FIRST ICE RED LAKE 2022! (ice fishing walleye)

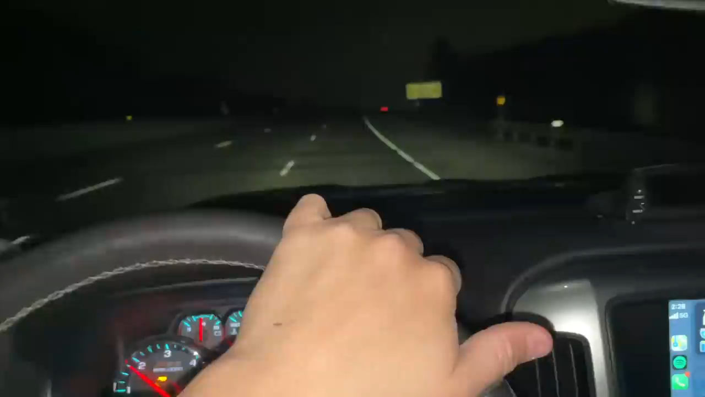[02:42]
But the beauty of leaving extremely early and beating the sun up is there's absolutely no traffic.